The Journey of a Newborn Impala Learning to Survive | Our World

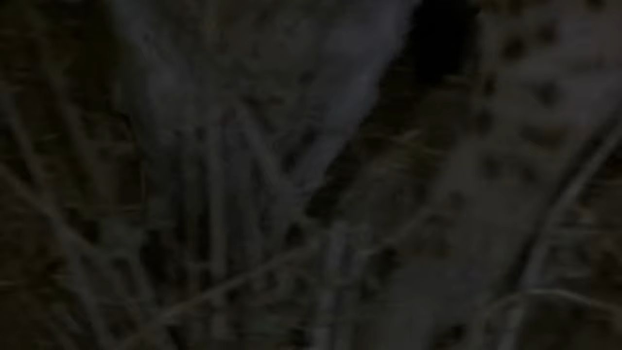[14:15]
The scouts that found this kill are youngsters.
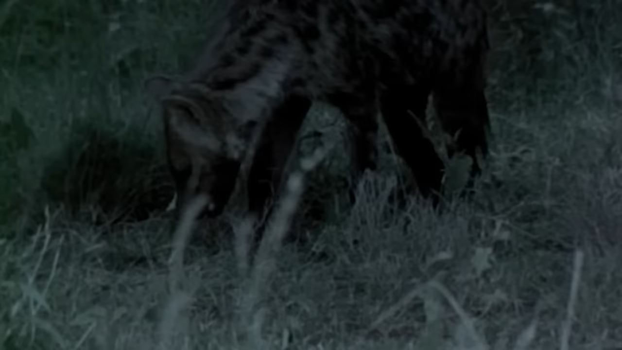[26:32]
While some enjoy the stolen goods, others go in search of a more lively meal.
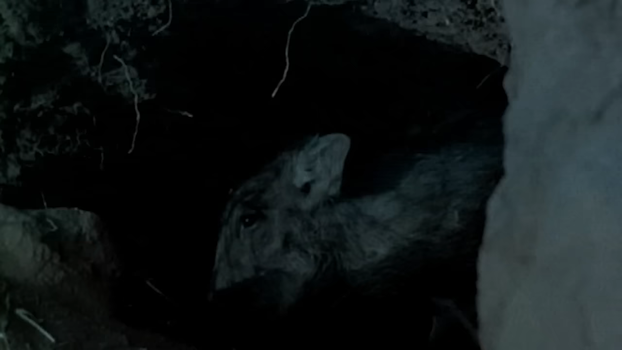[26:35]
The scouts have sniffed out a warthog, sheltering in an underground burrow.
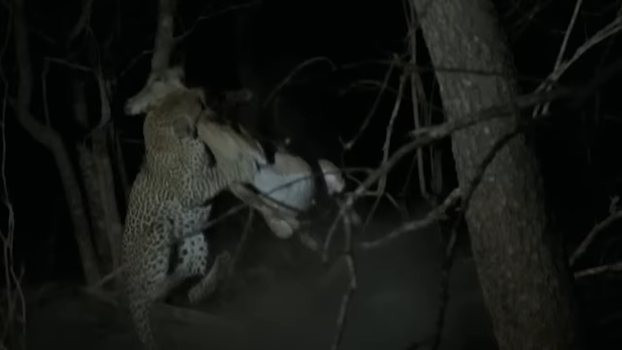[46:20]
Sunea has him by the throat, ready to suffocate the young buck.
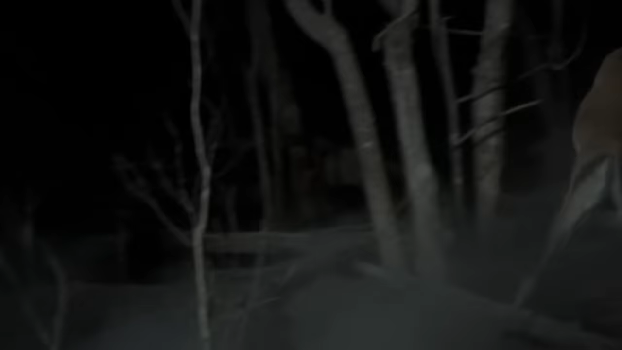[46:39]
And just like his mother before him, he breaks free. He runs for his life.